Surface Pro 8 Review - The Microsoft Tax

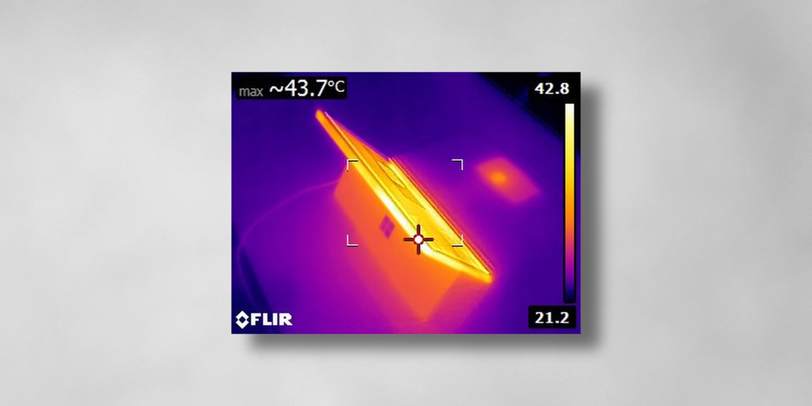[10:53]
On screen: max 43.7°C
And no, the heat isn't completely transferred to the outside either, at least not all that much.
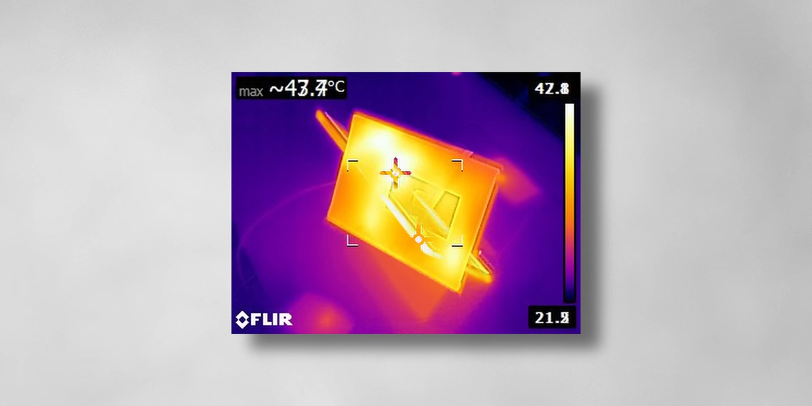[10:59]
It never got uncomfortably hot to the touch, and all the heat is exhausted out the top away from your hands and the keyboard.
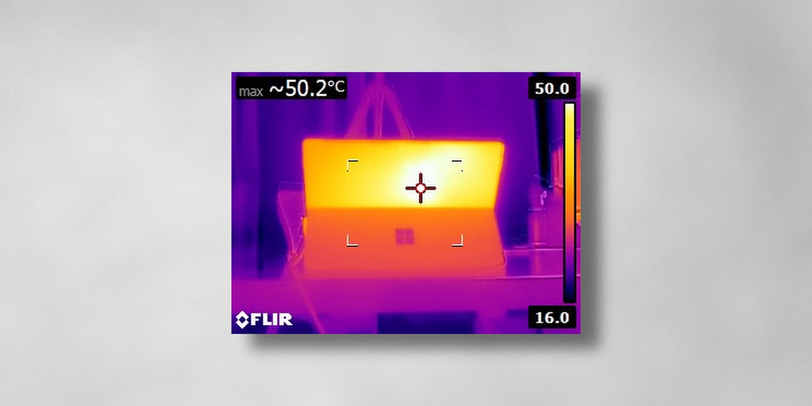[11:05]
On screen: max 50.2°C
There were some hot spots towards the center, but luckily those are comfortably away from your hands when you're holding it in tablet mode.